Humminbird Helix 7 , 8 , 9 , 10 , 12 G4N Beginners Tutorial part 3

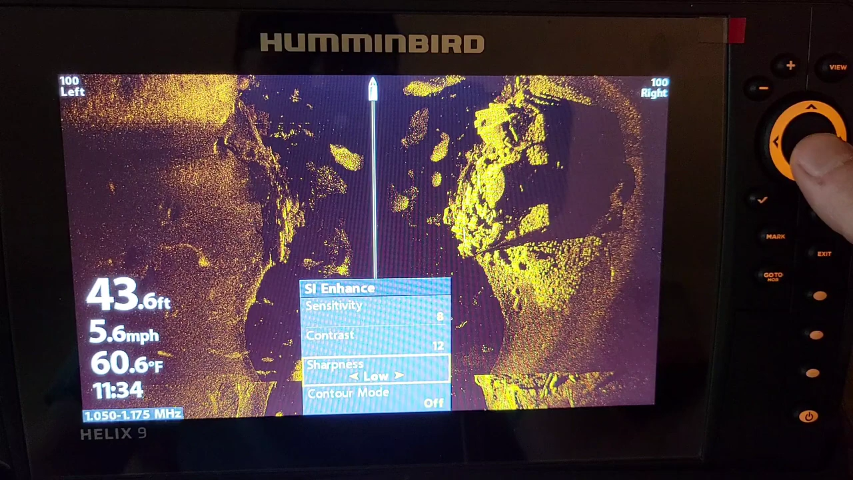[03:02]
On screen: depth 43.6 ft, water 60.6°F, speed 5.6 mph
And, uh, I'm going to go ahead,
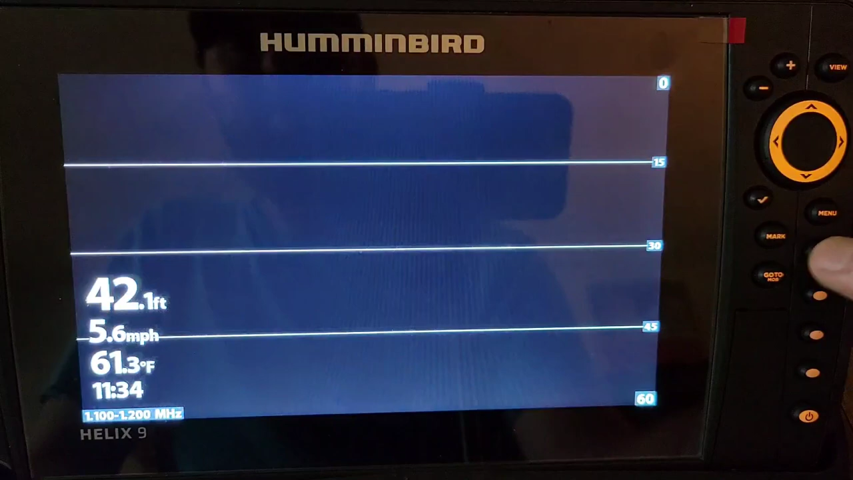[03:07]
On screen: depth 42.1 ft, water 61.3°F, speed 5.6 mph
exit out of here to the down imaging, and hit that menu button once for the quick menu.
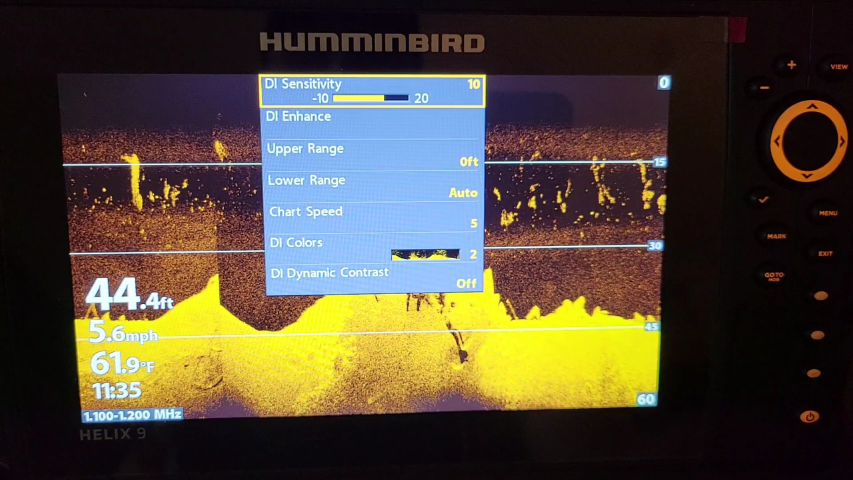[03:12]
On screen: depth 44.4 ft, water 61.9°F, speed 5.6 mph
And, again, you have your DI enhance, which we did not have on the angler mode. And it's the same thing. We have sharpness down here. We're going to go down, turn that sharpness on low, and it just gets a little better return on all those fish and bait and stuff like that. And that's, uh, that's really the main feature for putting your unit on custom mode. Now I'm going to jump into these menu options and
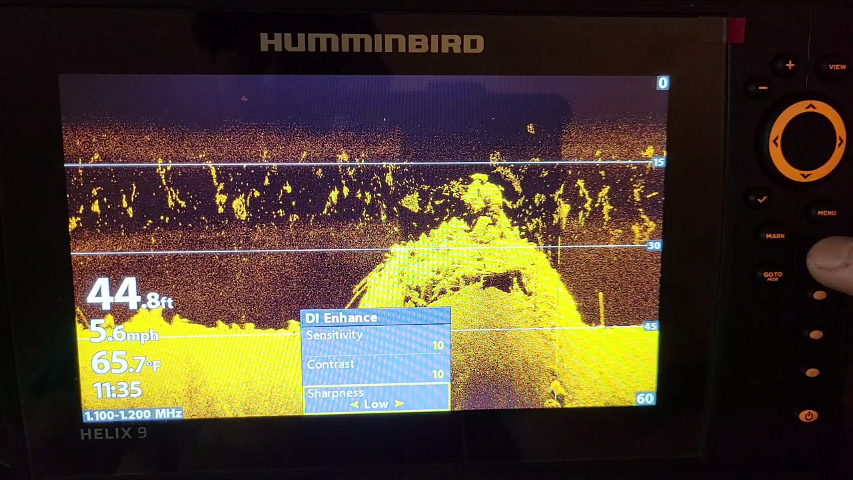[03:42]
On screen: depth 44.8 ft, water 65.7°F, speed 5.6 mph
just go over all the added features in the menu, the ones that are really important.
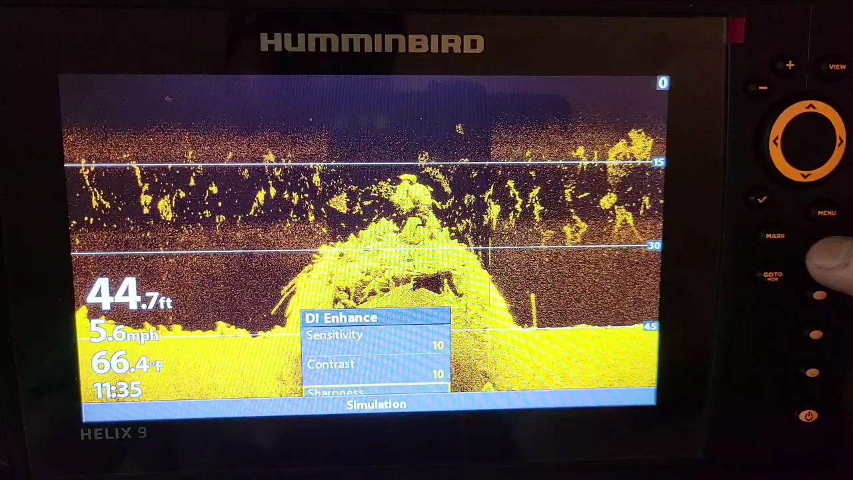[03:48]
On screen: depth 44.7 ft, water 66.4°F, speed 5.6 mph
It adds a bunch, but a couple of them are really important, which I'm going to go over.
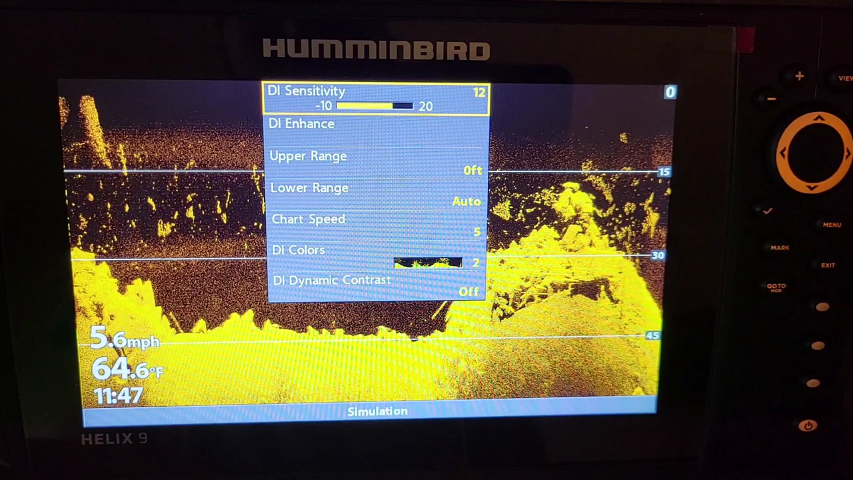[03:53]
On screen: water 64.6°F, speed 5.6 mph
All right, guys, we're going to go ahead, get in a couple of these, uh, menu options that have increased now because of the custom mode. And we're going to go ahead and hit that menu button twice to get to the main menu set up. And the first one I want to talk about is this digital readouts. A lot of people don't like these digital readouts over here in the corner, so we can now get rid of those or change them.
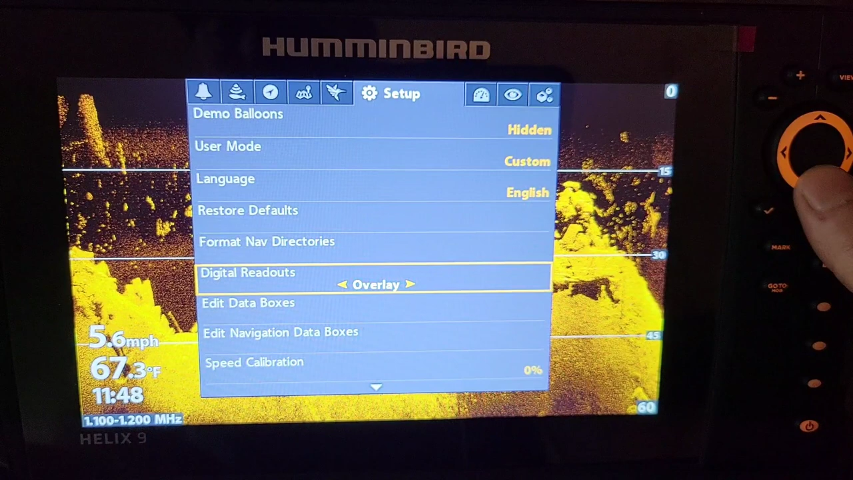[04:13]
On screen: water 67.3°F, speed 5.6 mph
Uh, right now it's on an overlay, which doesn't block out a whole lot, but you could actually turn those off.
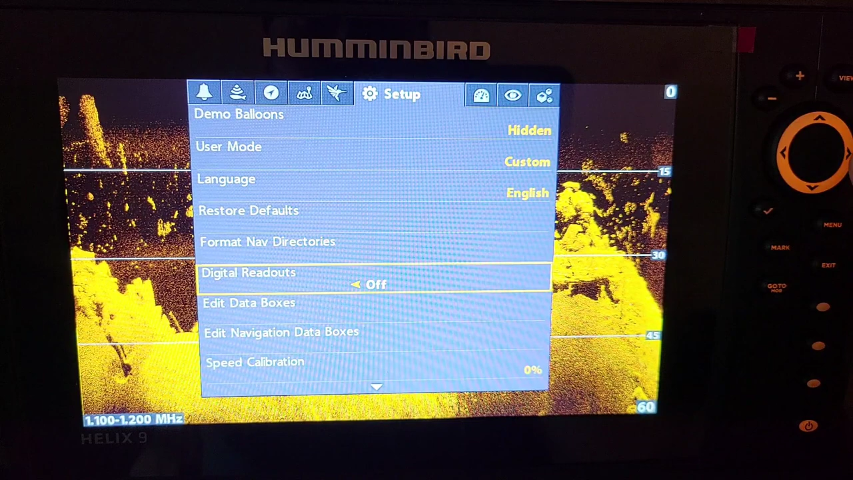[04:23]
So you get actually a full screen of side imaging or down imaging, either one or 2D. Um, if we want to have boxes, we can have boxes with a lot more information over here on the left hand side. Uh, one main thing about the boxes that I like is the actual voltage. So you know what your voltage is on your battery. So you know, if you're starting to die, you could actually turn the unit off, start your motor, whatever you got to do. Another thing is if you have your phone Bluetooth to your unit,
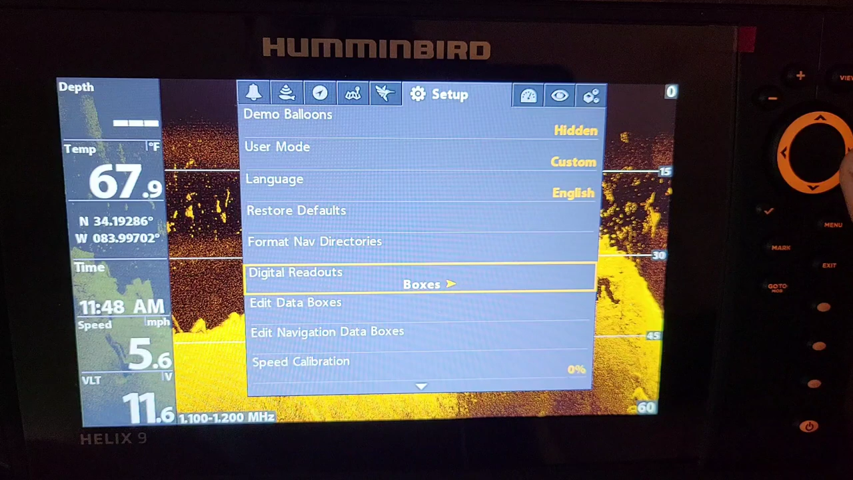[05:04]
On screen: water 67.9°F, speed 5.6 mph
it'll actually show your battery percentage, phone calls, missed calls, things like that. It'll pop up over here on the left hand side as well. So that's just one added feature with the custom mode. Uh, another thing I want to talk about that I use a lot is the sonar.
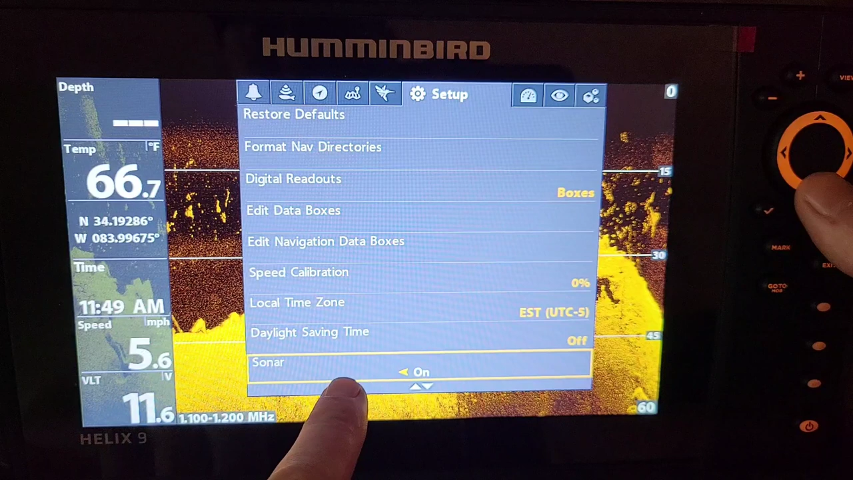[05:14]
On screen: speed 5.6 mph
You can actually turn the sonar off by just hitting the arrow to the left here. And that's good for a couple things. If you're jigging in shallow water for finicky fish, the water's clear. The transducer, if you guys have noticed, does ping, uh, and make these little, these little beeps kind of underneath the water as it's pinging and getting the returns from the bottom.
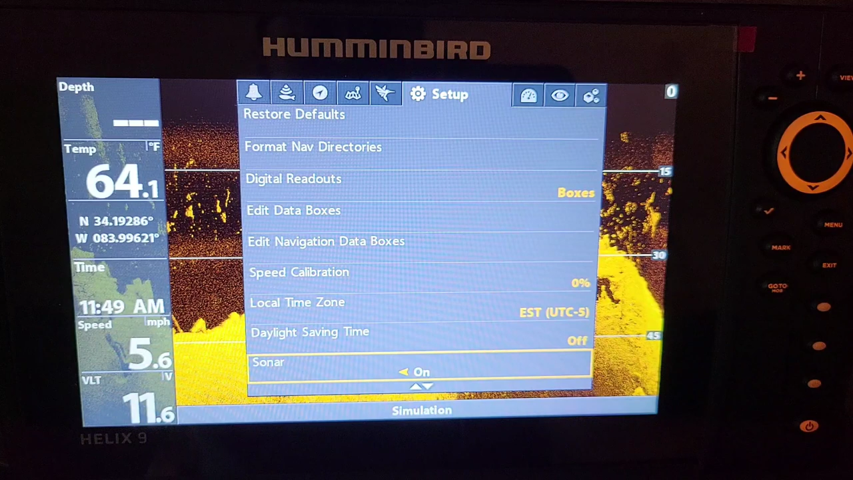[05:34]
On screen: water 64.1°F, speed 5.6 mph
So I like to turn that off sometimes. You can actually do that now in custom mode and your chirp configuration, which I'm going to get into a little bit later in this video.